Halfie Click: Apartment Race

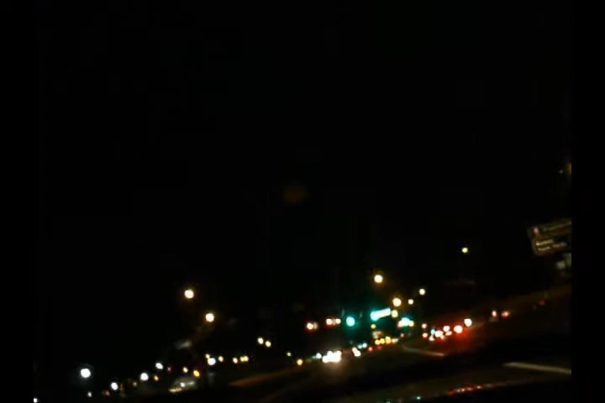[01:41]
He's got a green light. Fuck yeah. He's right behind us man. He's got Jeff right on her ass.